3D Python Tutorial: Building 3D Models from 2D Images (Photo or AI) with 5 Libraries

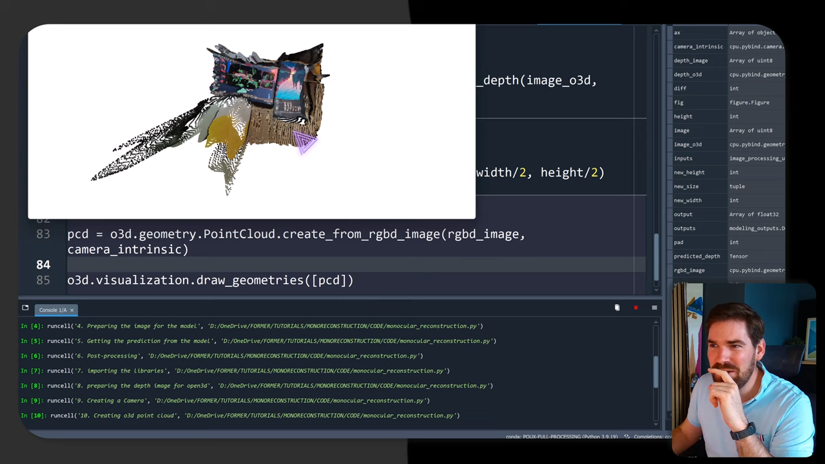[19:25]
except it's upside down so let's check how he got
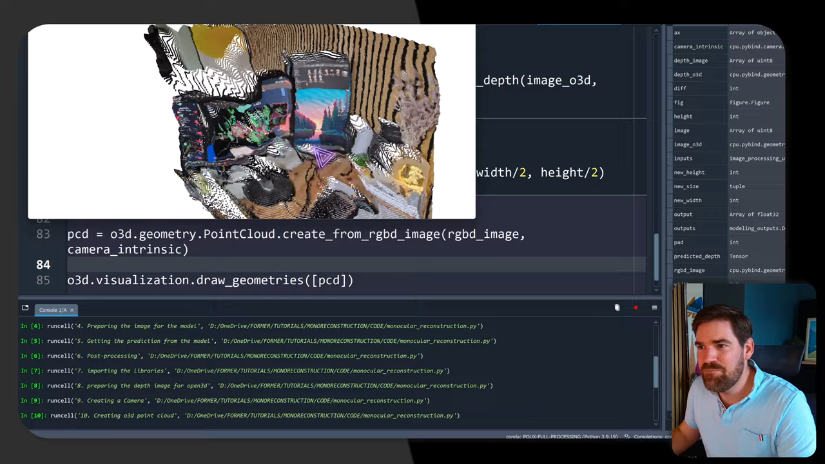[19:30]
it uh from what i have so what is interesting is actually my screen interpreted it as as a depth um potential so this is super noisy
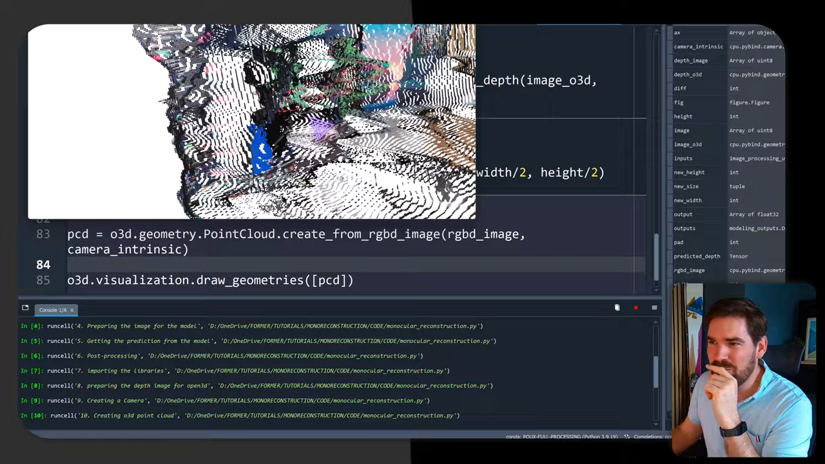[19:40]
but okay i mean the principle works anyway what about the desk the desk
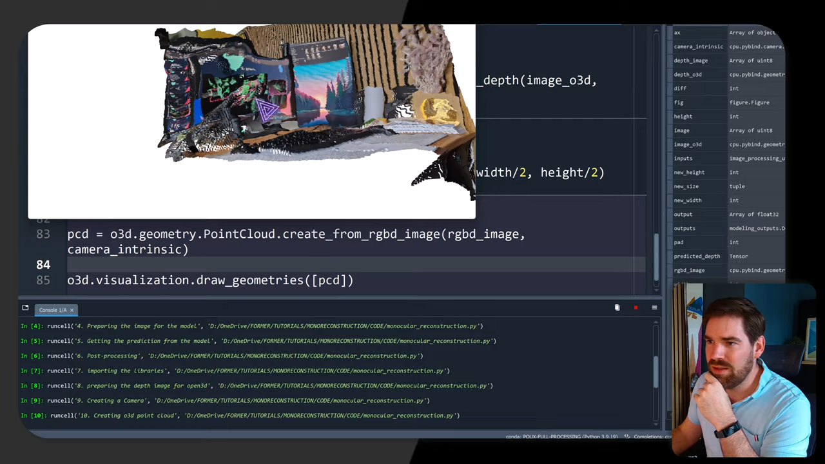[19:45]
seems okay again if you use a better model depth estimation model you will have better results but it's fantastic to to have the ability to just take a picture and generate 3d from it uh just with python and open source libraries so let me
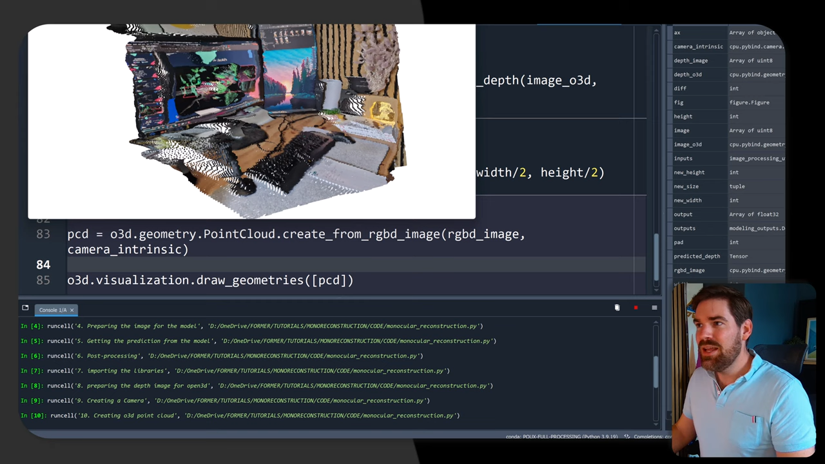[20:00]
close it i know you are curious about how it will work with um the generative ai stuff let me get back to
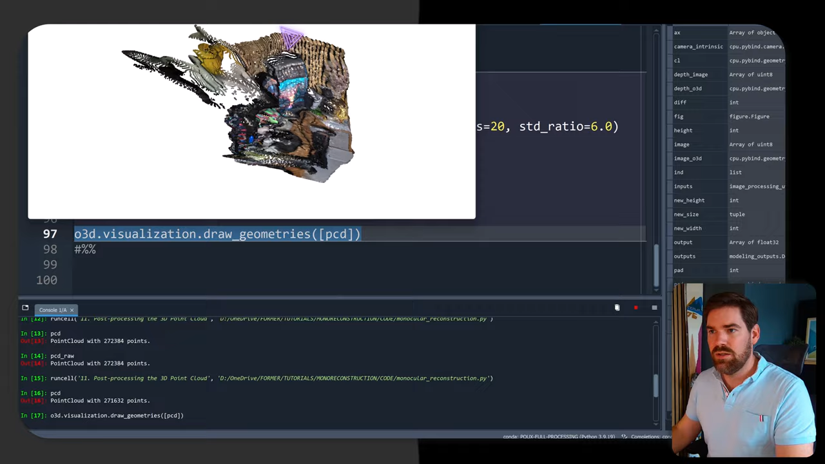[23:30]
as you can see the normal makes it very noisy but it's okay uh to be an interesting artistic mesh hopefully it gets better on the bird image we approach the ends and
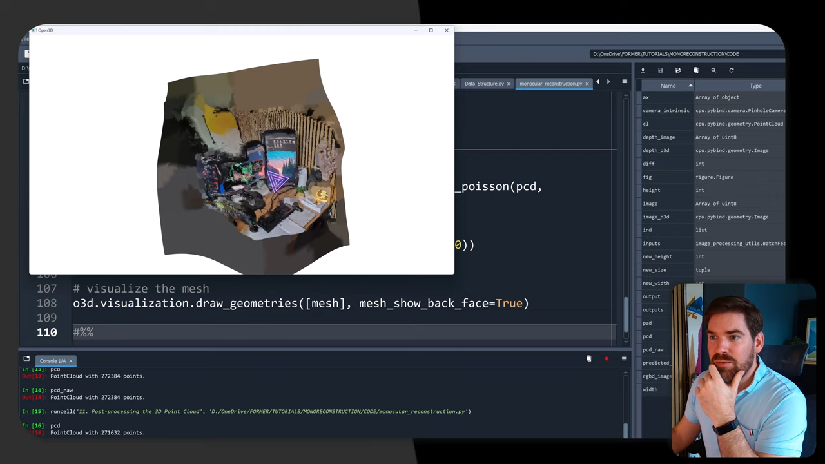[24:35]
it's wonderful because we also have the color associated to our mesh which means
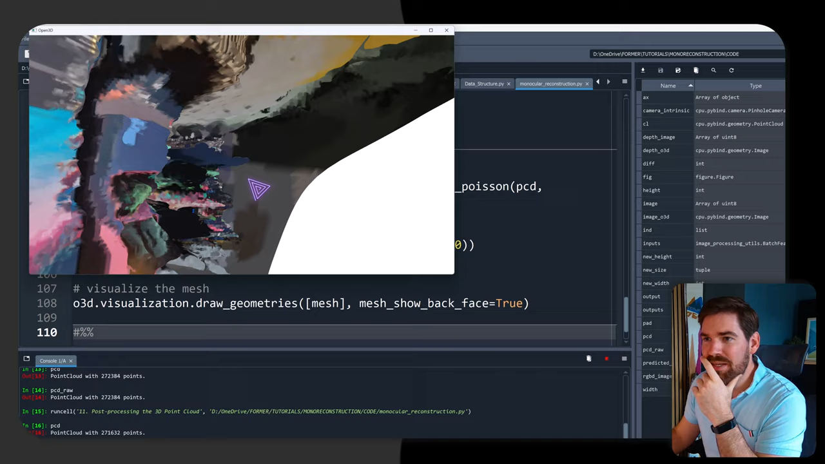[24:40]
that i could actually pass that into in painting methods or generative
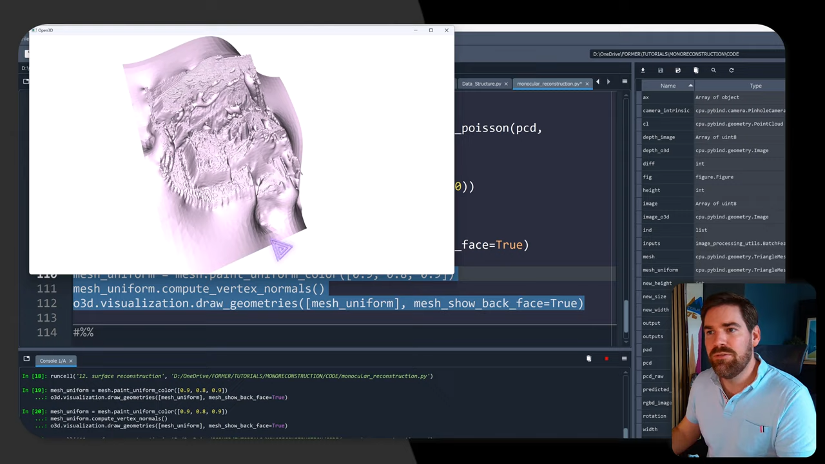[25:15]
and another thing that i showed you but it was not recorded so
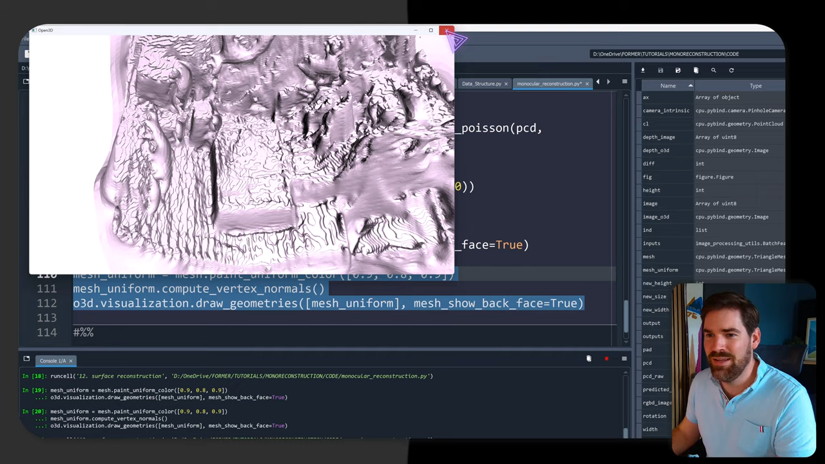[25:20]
now let us adjust the depth just for you to see if i put it to five for example um i will comment that so that we see only the uniform color you see that it's
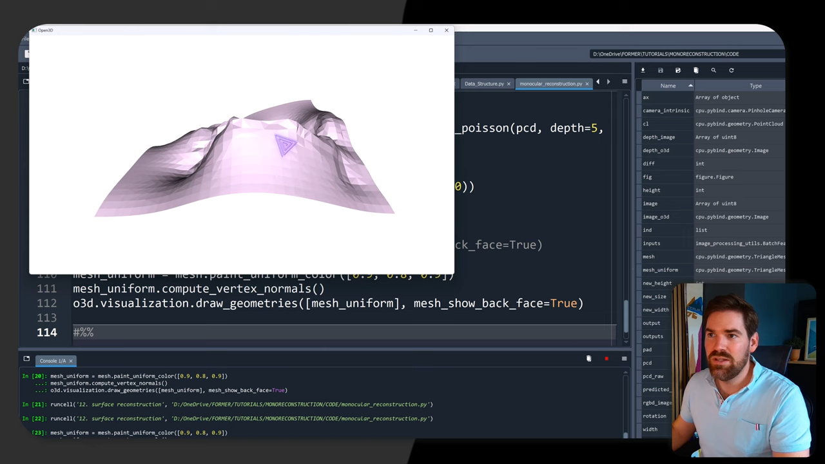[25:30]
much rougher right so let's keep it to 10 for now and comment that and